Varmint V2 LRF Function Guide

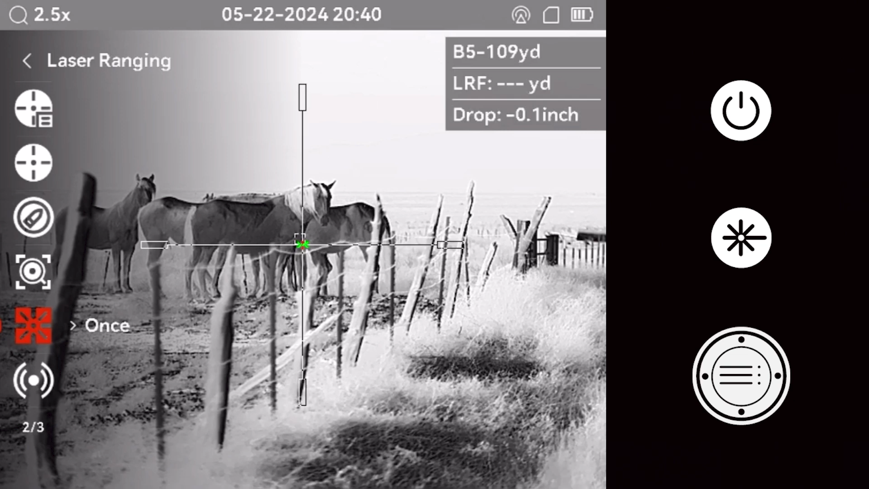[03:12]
The network menu allows the shooter to activate the Wi-Fi hotspot on the optic. Activating the pre-record feature ensures the optic automatically records ten seconds before and after a shot.
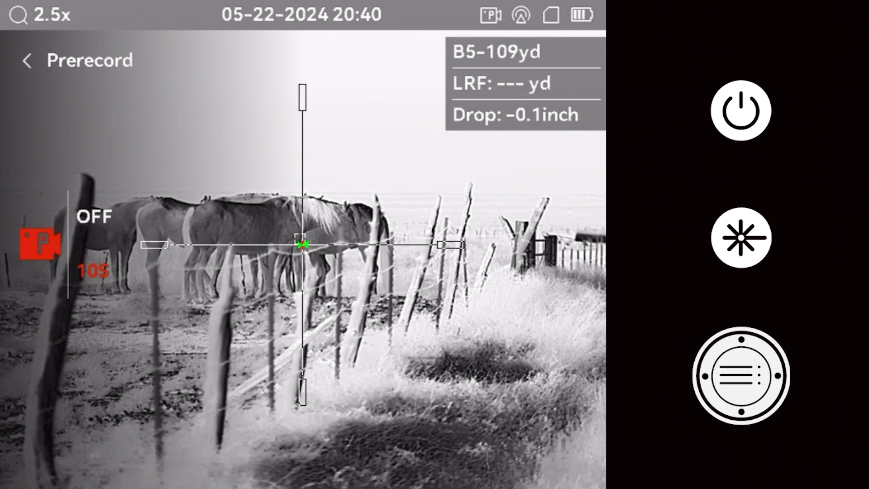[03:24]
You can also choose to activate audio recording for your optic.
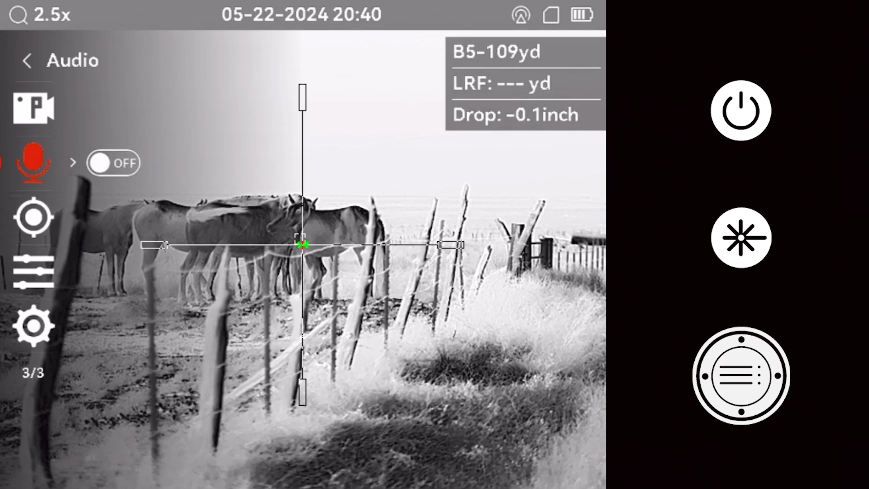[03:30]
If you only want the video, turn off audio recording. When the hot tracking feature is activated, a cross will appear on the hottest part of the screen.
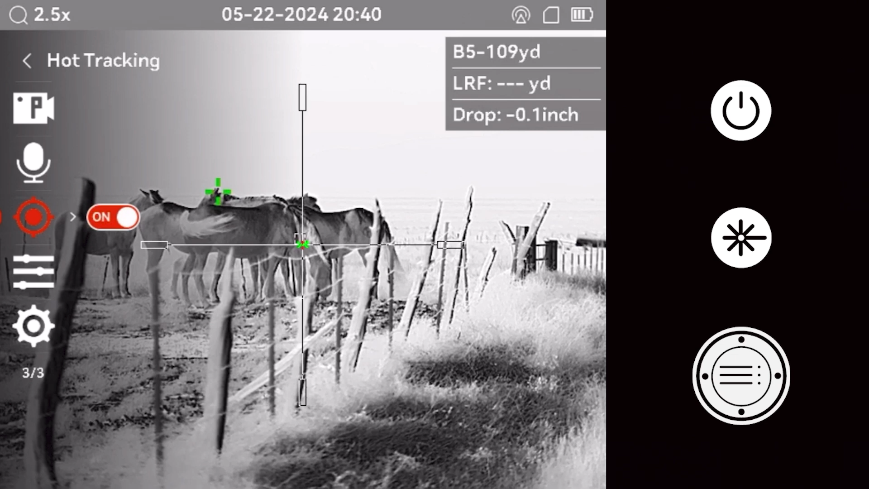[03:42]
This can be useful for detecting game in areas with multiple heat signatures. The function menu allows the shooter to customize various technical aspects of the optic.
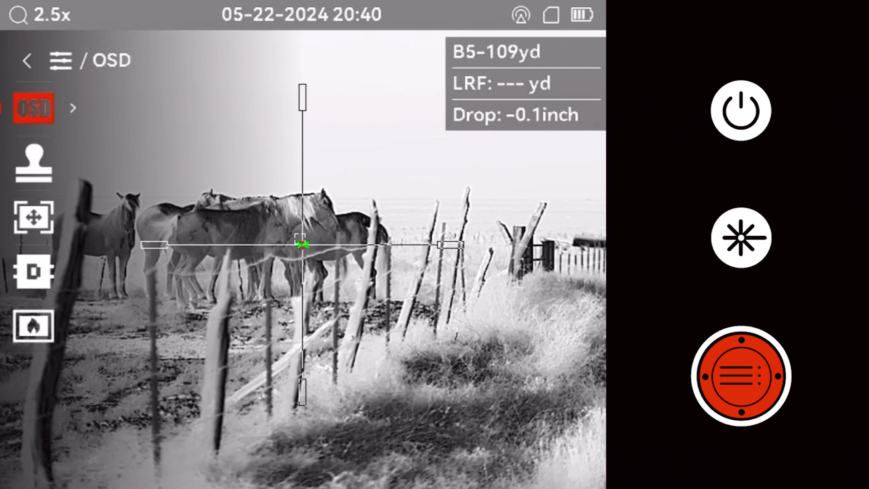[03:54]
The OSD or on-screen display menu section allows the shooter to select what information is shown on the display.
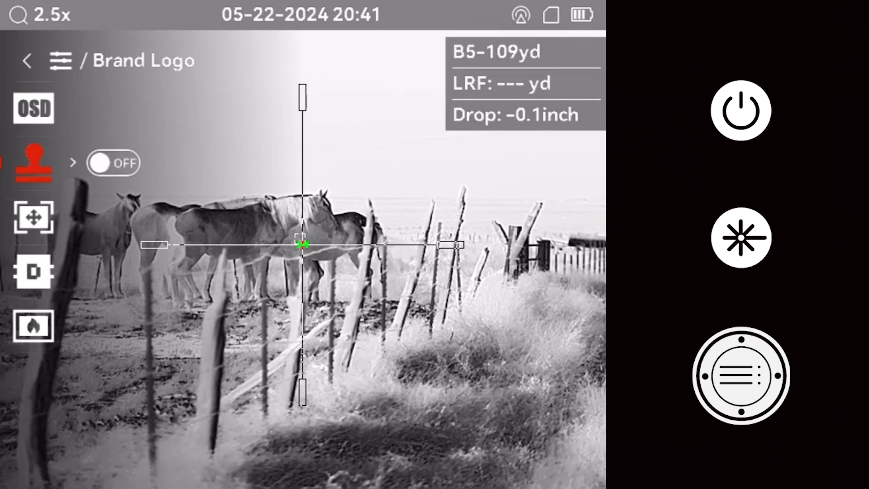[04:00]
In the brand logo section, the AGM logo can be toggled on and off. Image calibration determines how often your device refreshes or nukes.
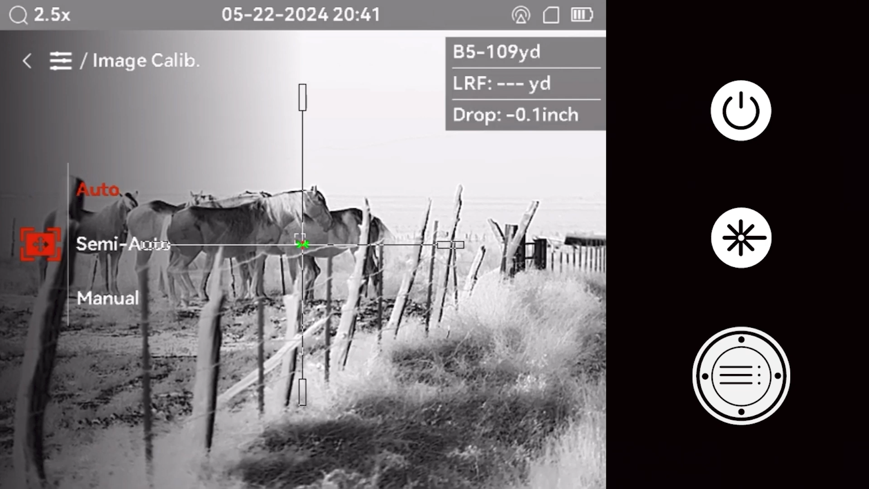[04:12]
It can be done manually or automatically.
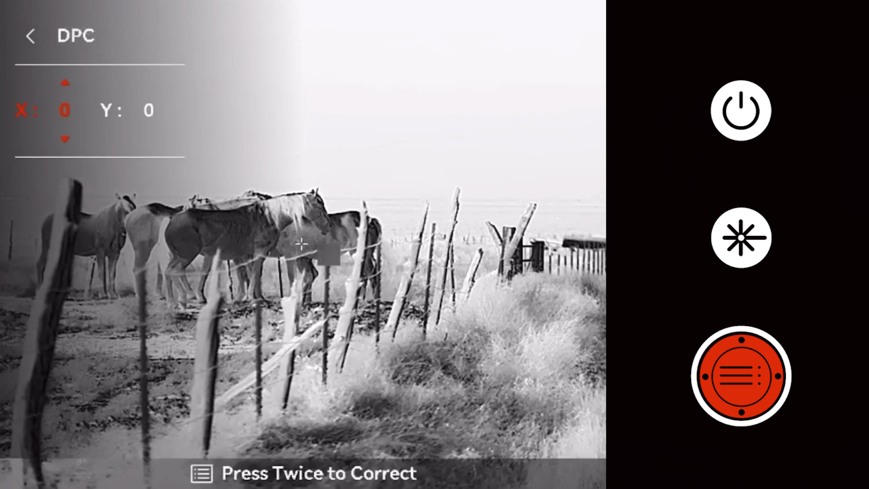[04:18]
Dead pixel correction is used to refresh a single pixel that may not be refreshing automatically.
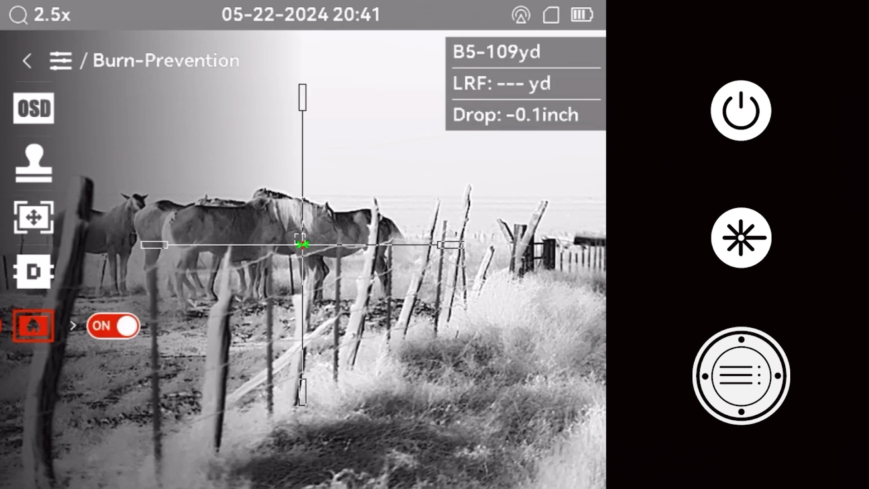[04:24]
Burn prevention helps protect your device from damage. We recommend keeping it turned on. The general settings menu allows the shooter to choose a language. Set the time and date using the select button and scroll wheel. The shooter can choose the unit of measure, yards or meters.
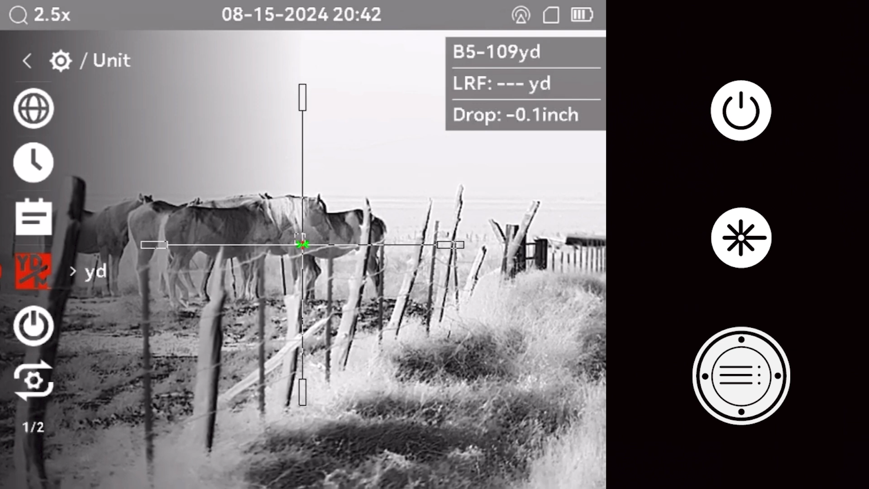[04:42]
Set an automatic shut-off time for inactivity. The device will automatically shut off if it has not been moved in the set amount of time. You can also restart the device back to factory settings or just reset the device image. This menu is also where you will access device-specific information.
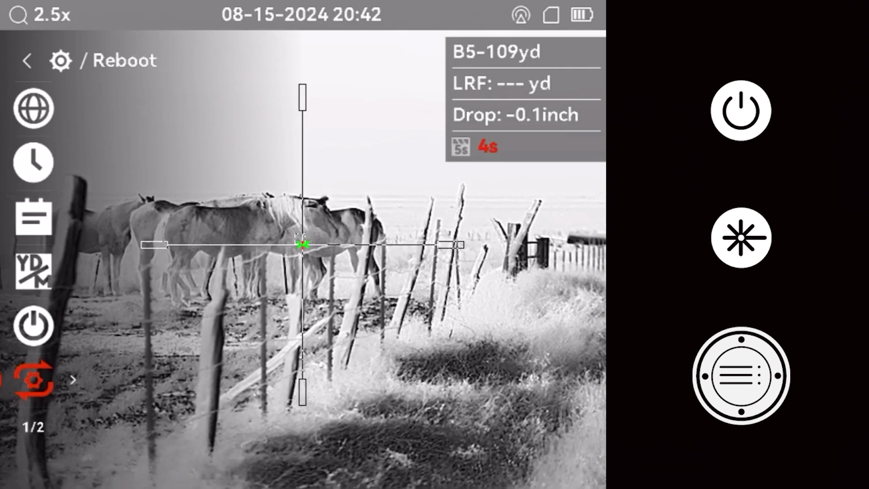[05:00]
Well, that's it for the Varmint V2 function guide.